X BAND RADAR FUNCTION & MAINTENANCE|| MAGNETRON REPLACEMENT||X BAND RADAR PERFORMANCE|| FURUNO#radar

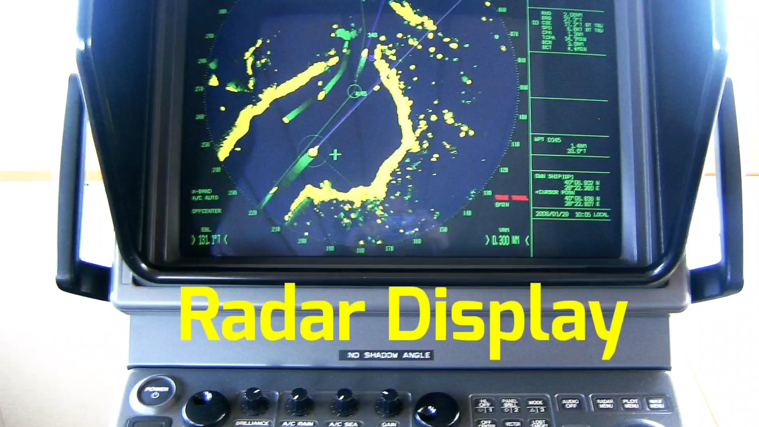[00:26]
प्रोसेस दिखाने वाला हूँ तो गाइज काम
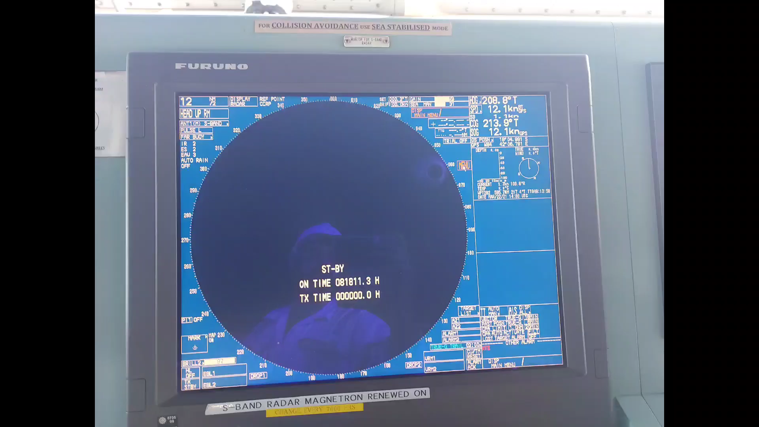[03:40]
थे वापिस उसको connect करना है दोस्तों हमने magnetron को
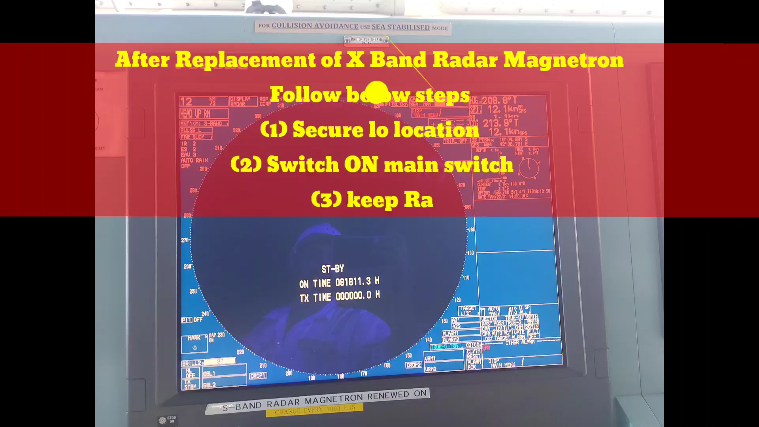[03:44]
replace कर दिया है replace करने के बाद कुछ steps follow करना है location को secure करना
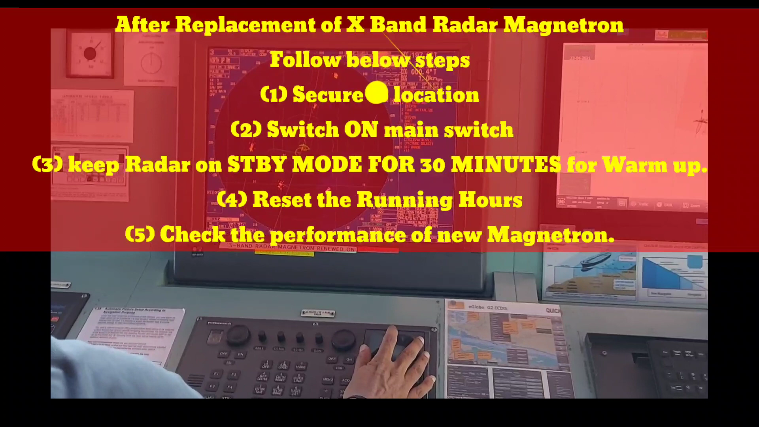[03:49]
है main switch को on करना है on करने के बाद radar को standby mode में रखना है for
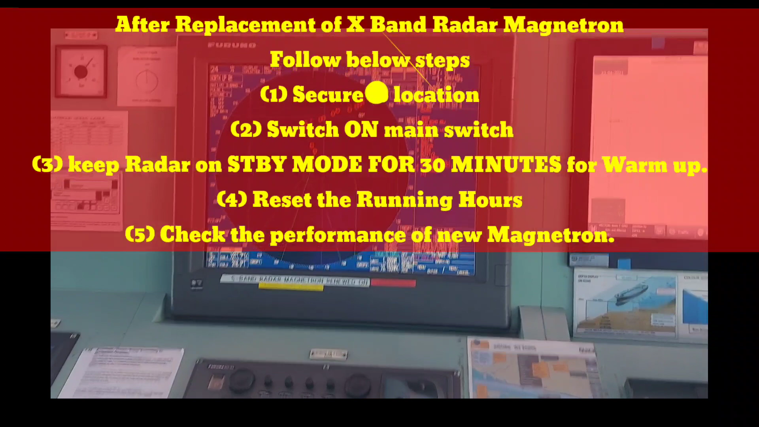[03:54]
at least 30 30 minutes so friends 30 minutes के बाद हमें running hours
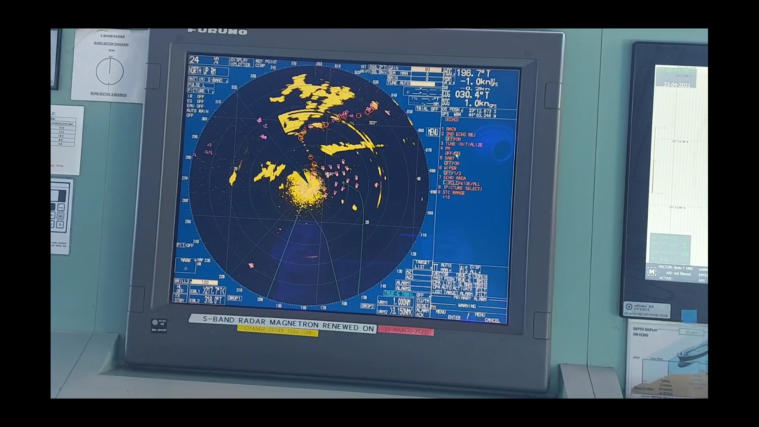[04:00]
को reset करना है running hours को reset करने के बाद हमें radar का performance
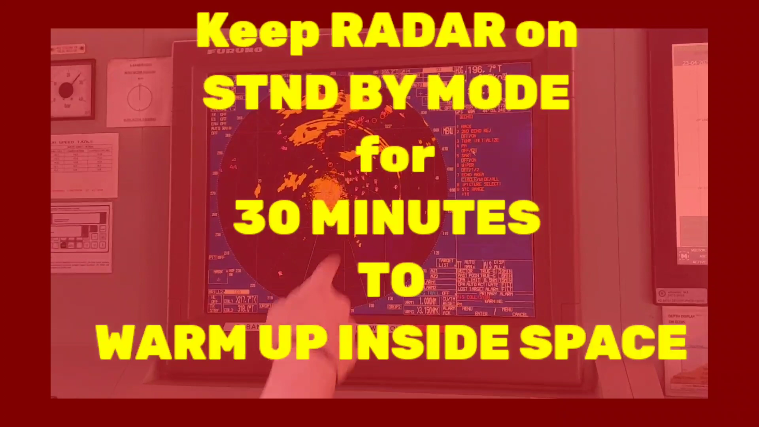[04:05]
लेना है so guys next video में मैं आपको दिखाने वाला हूँ कि radar का performance